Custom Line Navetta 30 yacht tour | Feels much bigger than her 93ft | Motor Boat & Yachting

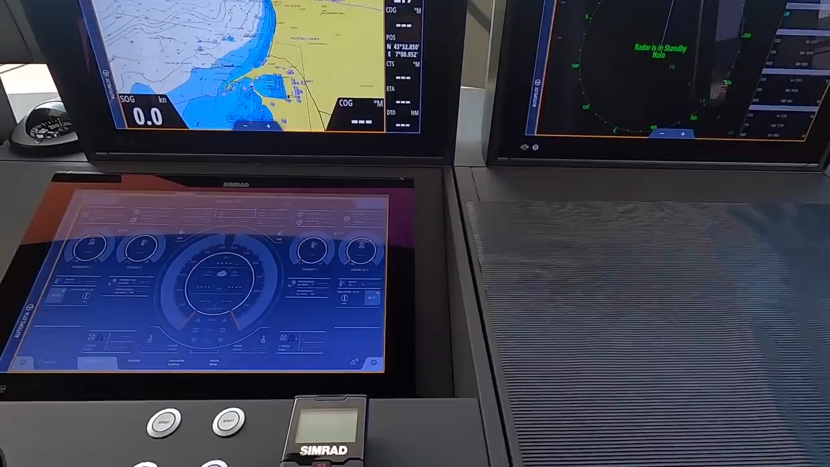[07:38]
set in the dash so this is all of the boat's systems